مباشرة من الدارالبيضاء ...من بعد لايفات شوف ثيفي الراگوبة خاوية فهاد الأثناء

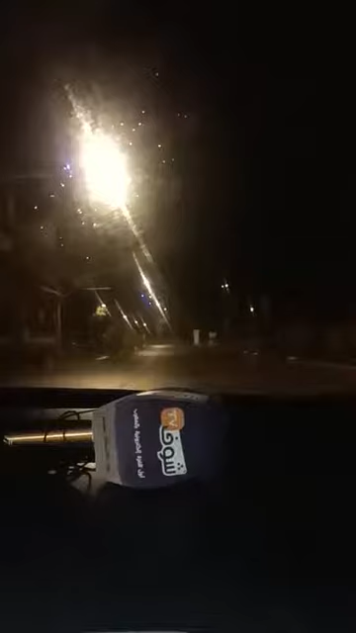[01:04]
قبل متصف الدين جينا هنا قناة تشوف تيفي بعيونها التي لا تنام جينا هنا باش نشوف ايش نواقع يعني الحملة الأمنية اعطت الأكل ديالا يعني انتم ممكن شوفو مكين تشي حاجة انطلبوه من السيد دي في غفقنا انه يتفضل يمشي بين القتلة شكرا